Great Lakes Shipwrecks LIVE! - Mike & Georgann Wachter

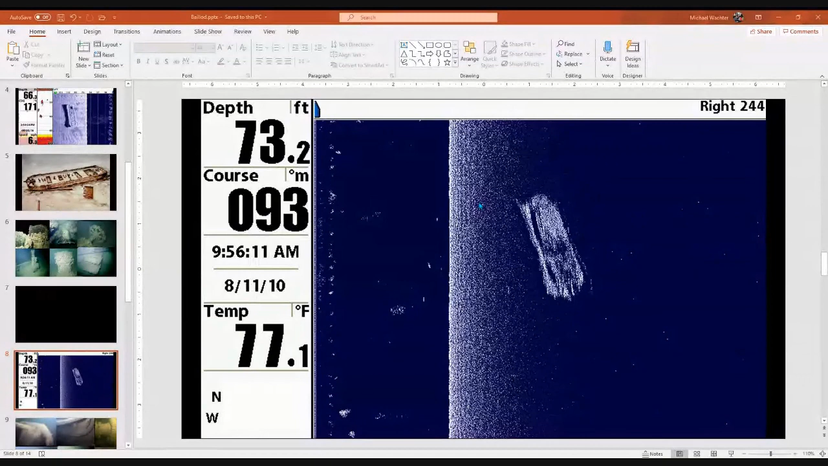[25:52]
On screen: depth 73.2 ft, water 77.1°F
So I brought it down off plane, but we weren't really starting to look yet. And we ran over the image you're looking at right here. Wow. Again, just purely fortuitous. So needless to say, we didn't do any more searching that day.